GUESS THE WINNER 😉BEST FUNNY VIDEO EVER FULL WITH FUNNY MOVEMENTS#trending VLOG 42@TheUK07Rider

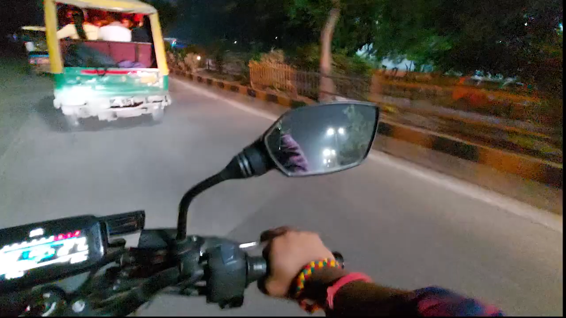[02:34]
हेलमेट से एटलीस्ट आपका सर तो सेफ रहेगा। और सो गाइस जैसा कि मुझे उम्मीद थी, मैं आज भी नहीं जा पाया हूँ बाइक सर्विस के लिए, लेकिन कल कंफर्म जाएंगे हम बाइक सर्विस करवाने। गाइस करवा लेना चाहिए क्योंकि फर्स्ट सर्विस का टाइम हो।
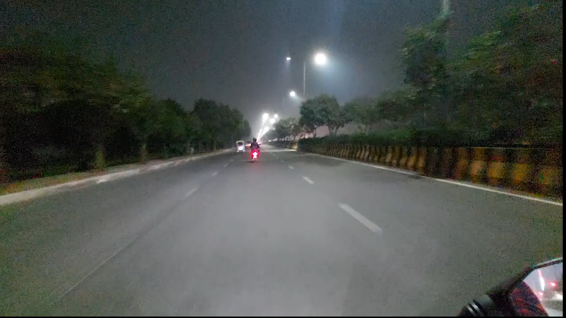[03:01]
सो गाइस मौसम बहुत ही प्यारा हो रहा है, फॉग सा लग रहा है गाइस। एक और जाम।
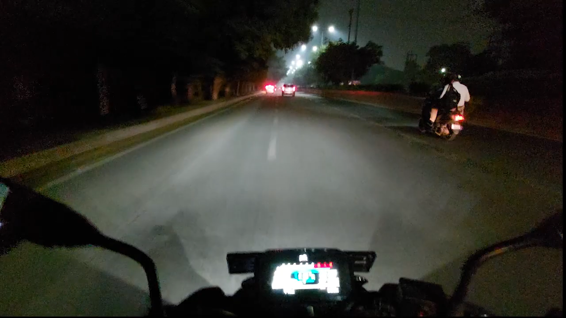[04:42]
सो गाइस हम इस्कॉन टेंपल वाली रोड पे पहुंच चुके हैं, और गाइस मैं सोच रहा हूँ ये ऊपर पुल पे जाया जाए और आपको दिखाता हूँ
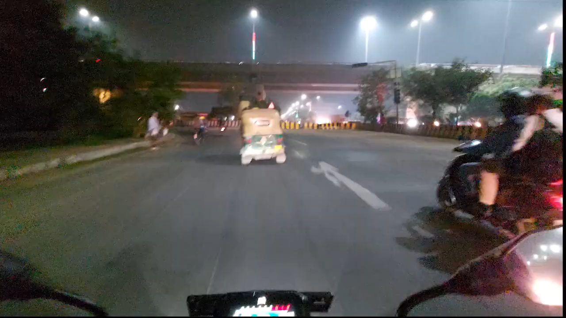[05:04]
इस्कॉन टेम्पल रात में कैसा व्यू आता है।
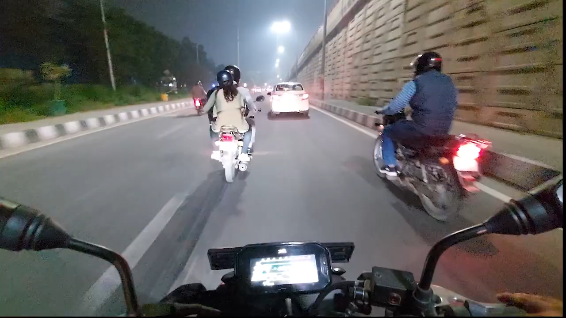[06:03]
सो फाइनली हम आ चुके हैं फ्लाई ओवर पे।
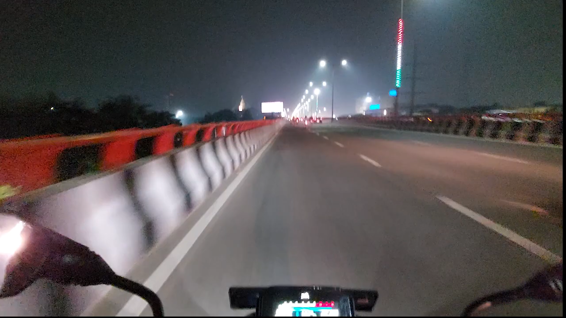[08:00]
so guys हम पहुंच चुके हैं, ये रहा इस्कॉन टेम्पल।